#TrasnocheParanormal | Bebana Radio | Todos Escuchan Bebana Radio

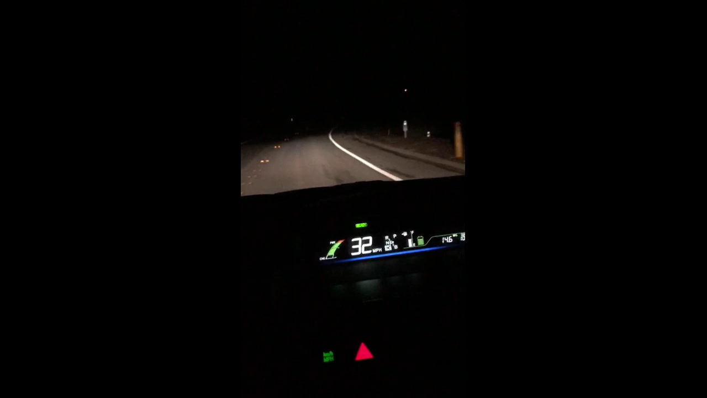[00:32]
Díganme si no está bueno para escuchar las noches paranormal mientras manejo por este camino, todas las noches los escucho y me acompañan y bueno, por suerte no le tengo miedo a nada, pero me encanta escucharlos y este es mi camino cuando vengo escuchándolos, ahora entro en una montaña que está con un bosque y bueno, después sí llego a otro camino donde hay más gente, pero por ahora el camino es así.